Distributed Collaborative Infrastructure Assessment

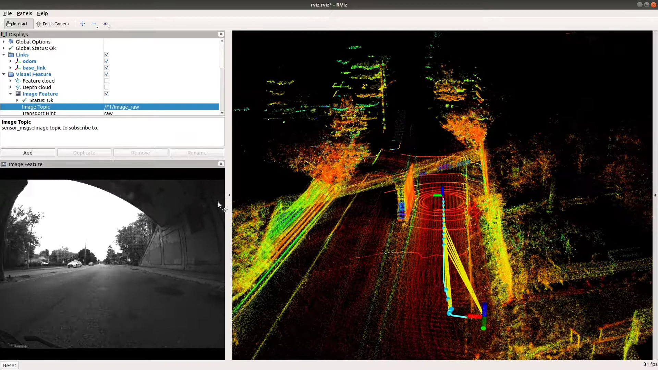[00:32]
To modernize how inspections are performed, we have developed a high-tech solution powered with 5G communication technology, which allows robots and inspectors to collaborate more effectively to perform inspections.
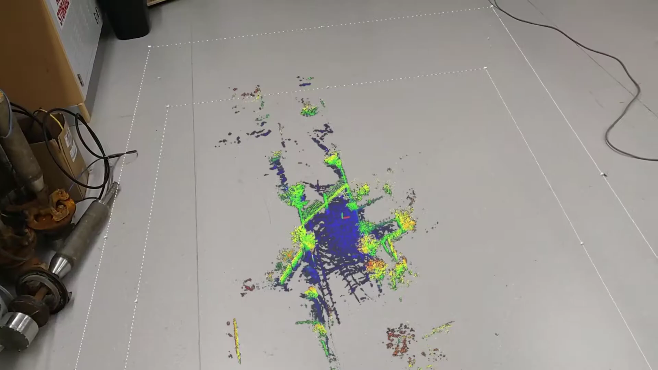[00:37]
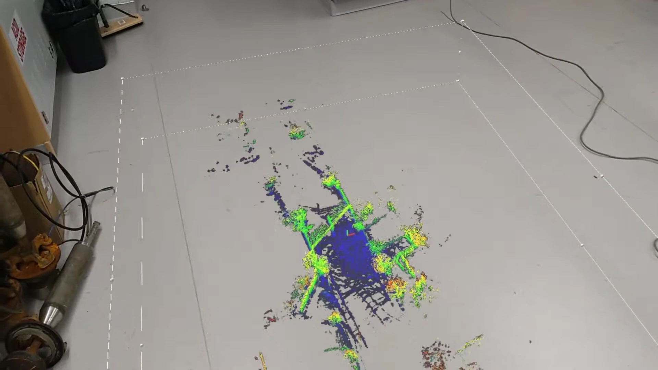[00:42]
First, we use a robot inspection platform equipped with a multitude of high-quality sensors such as LIDARs, wide-lens cameras, an inertial measurement unit, and an infrared camera.
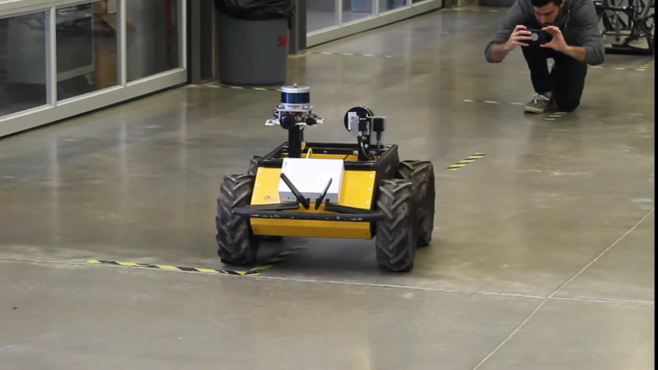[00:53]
The robot is deployed on-site to scan its environment and create an accurate,
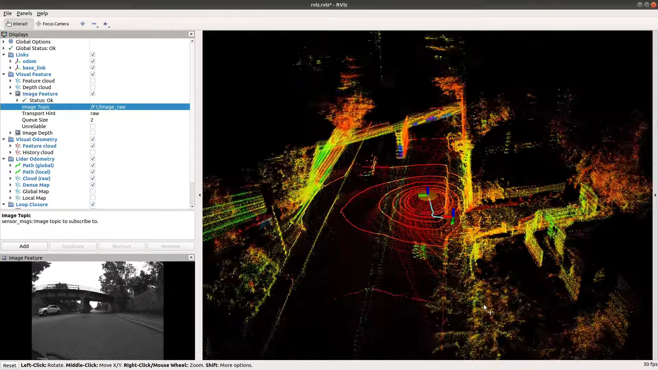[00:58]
high-quality 3D map of the site.
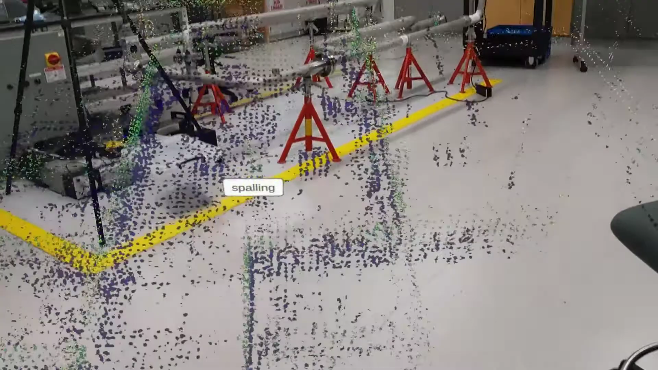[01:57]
We also use remote rendering to enable visualization of large 3D maps.
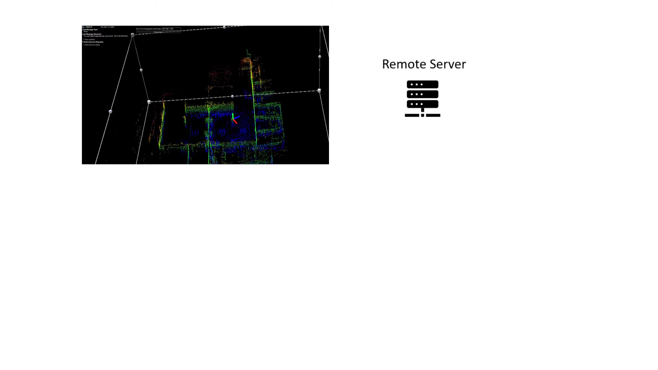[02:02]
We first render them on our remote server and then send each frame to the mixed-reality headset to offload computation and allow us to view larger point cloud maps.
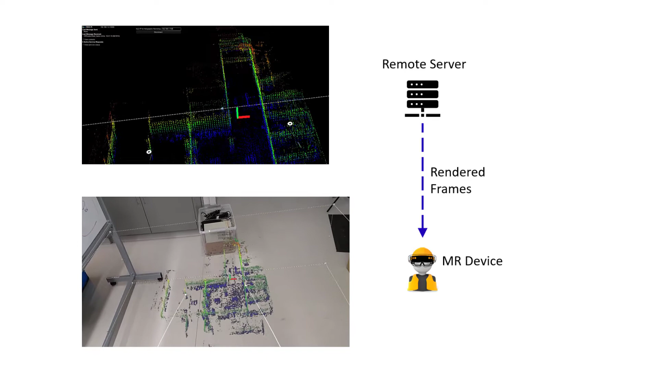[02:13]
The data that the robot collects is also processed by a machine learning detection algorithm that automatically detects and tracks visual defects in the structure using bounding box detection.